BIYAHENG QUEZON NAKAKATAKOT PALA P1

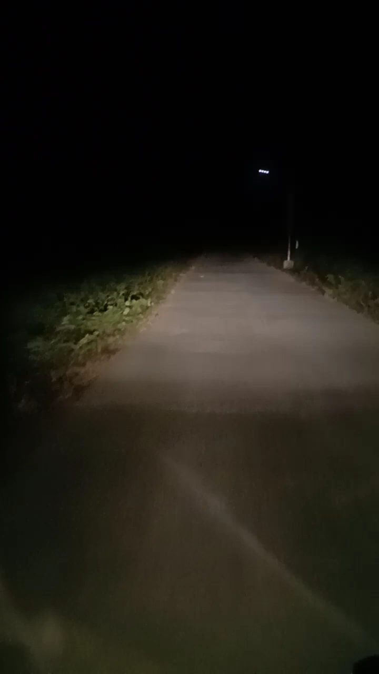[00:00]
kami dumadaan dati pag kumapasok eh. Yan, ano pa to, mga hindi pa to simentado. Kaputik pa to, kung gano'n eh. Yung school na yung kulay-puti na yan, yung school namin. Kulay-puti? Hmm. May ilaw? Hmm, puti. Yan ang...